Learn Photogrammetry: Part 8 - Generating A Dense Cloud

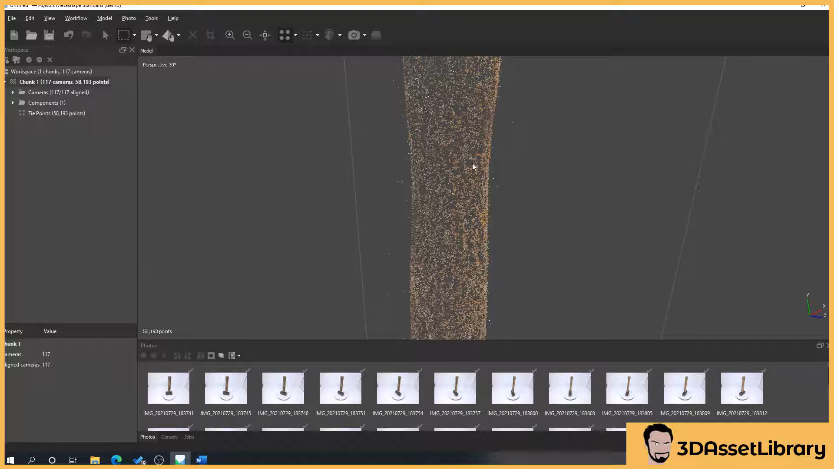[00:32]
Right, so what I'm going to show you next is how to create a dense cloud and then explain the differences between a dense cloud and depth maps. So what a dense cloud will do is we've got as you see lots of gaps in our mesh here. This is going to create a denser version of this to almost it'll look like our final object but it'll still be lots of little points. Now a dense cloud is often referred to as a point cloud as well and can be exported directly to programs like Houdini and things like that so if you're a particle effects or a special effects artist in those areas that may be handy for you but what I'm going to do is we're going to set up our dense cloud,